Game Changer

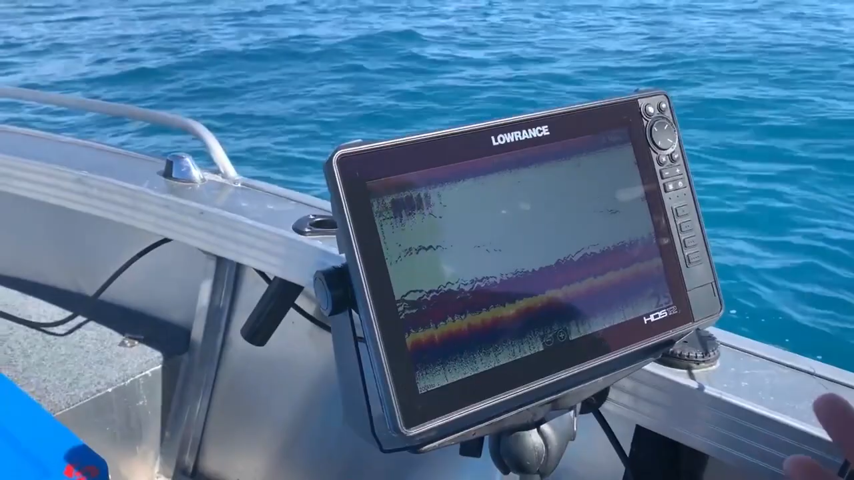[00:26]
you don't know the reactions of the fish.
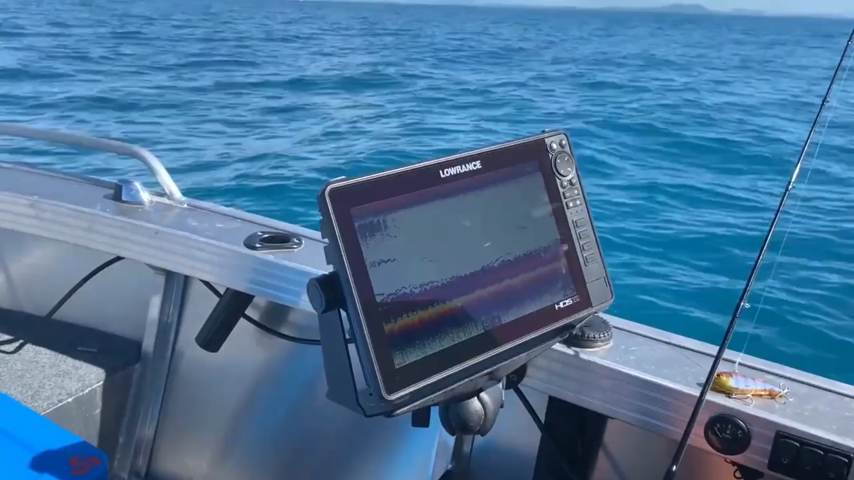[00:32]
I'll flick it over to the active target now which I've got deployed up the front on a ram mount and a pole.
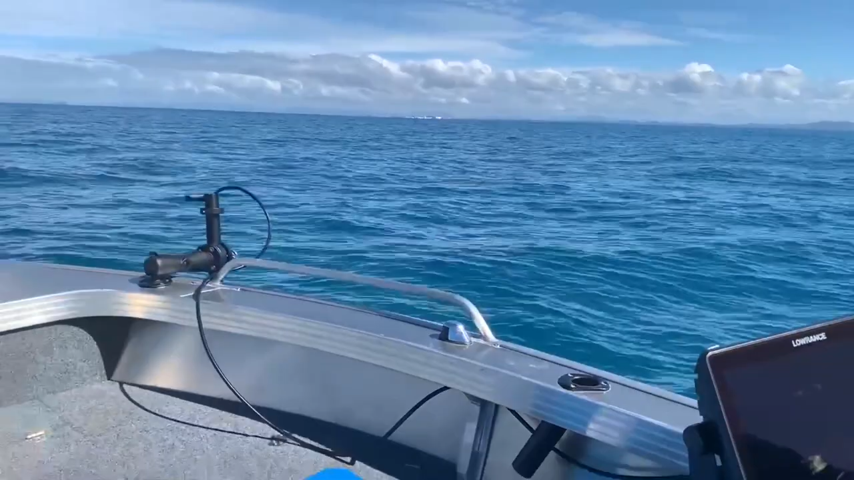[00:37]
I'll flick it over and see if we can see a bit of movement and I'll drop the jig down and see if we can see that. There's obviously the fish, a school of fish there moving in and out, a few other fish moving away.
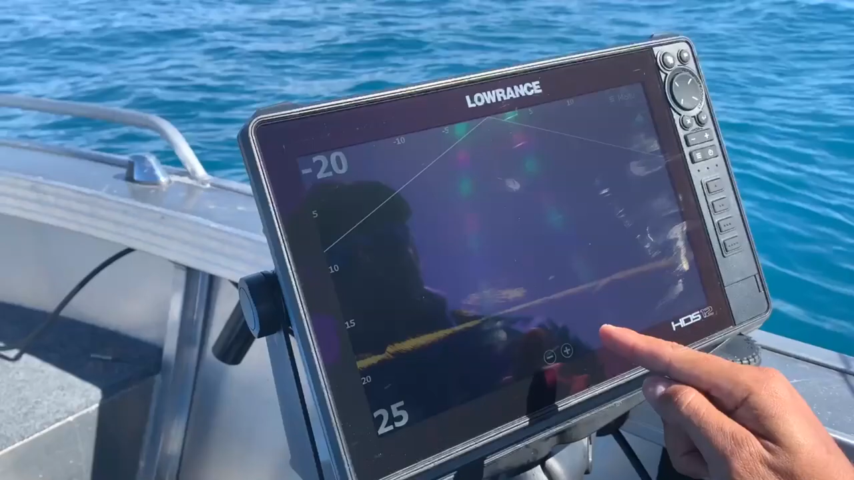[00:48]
I'll drop the jig down,
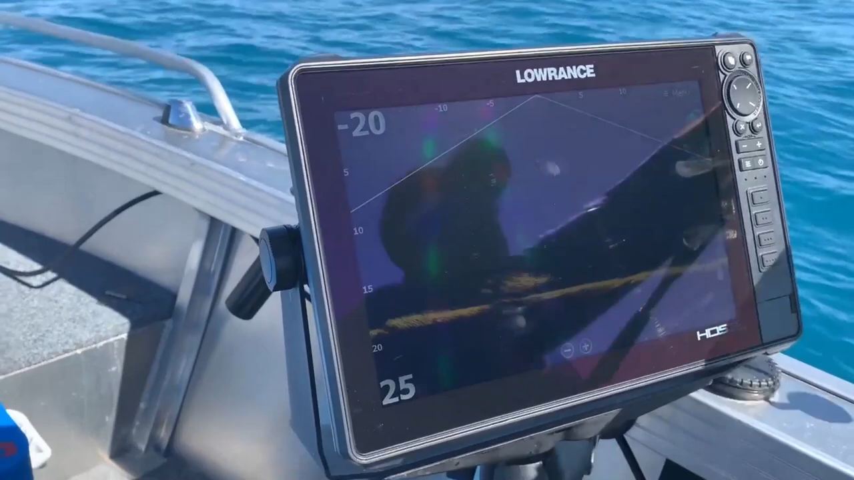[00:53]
I've got a little atomic vibe on and see if we can't see something reacting to it. That's actually, it's hard to see but I can see it's going down, it's just here, there it is.
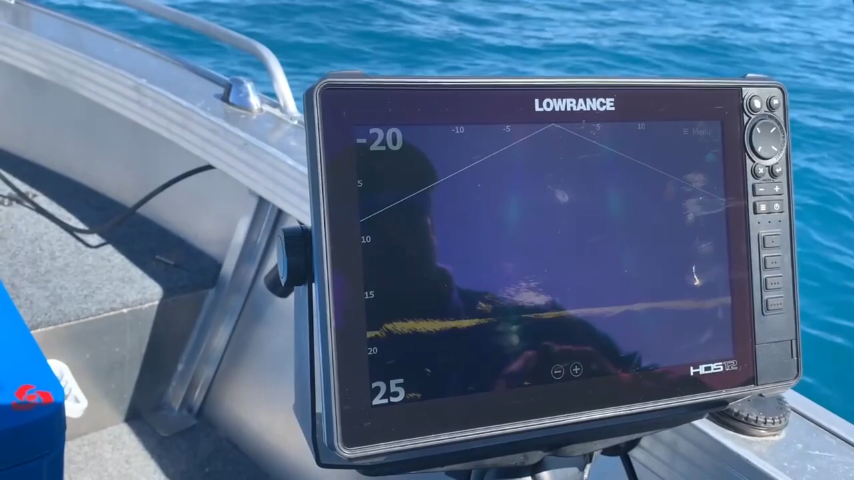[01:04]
That's me little going down, nice and slow. It's a little bit off the fish to be honest but there's a few there. Let's see if we can get a bit of reaction but how cool is it to see it actually live.
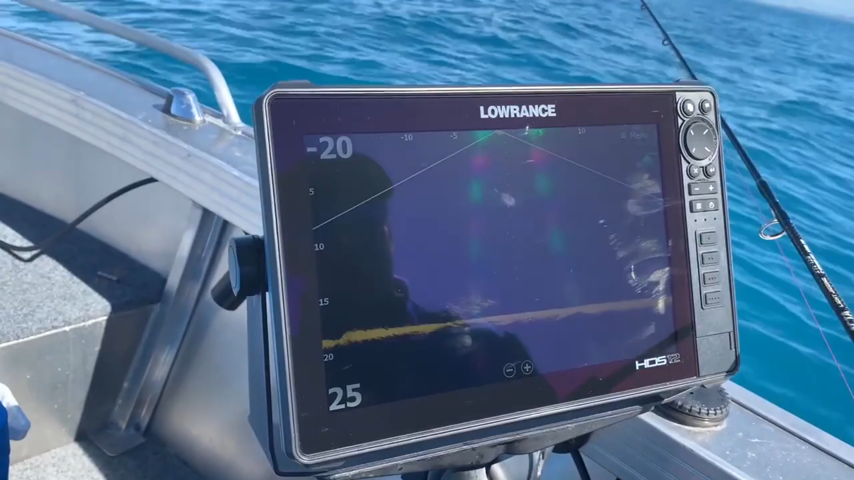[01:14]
Oh there's a fish looking at it now. They're coming up, see them having a look.
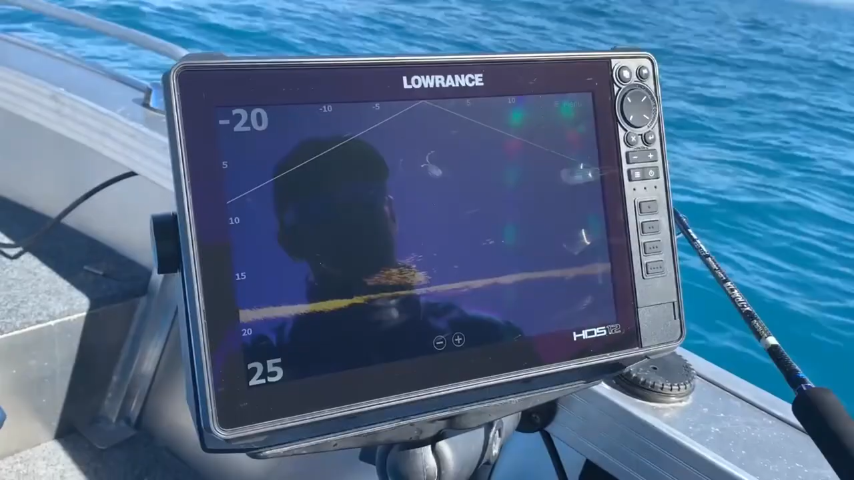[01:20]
I'm jigging it, yep, and on, and on. Just like that. On the active target.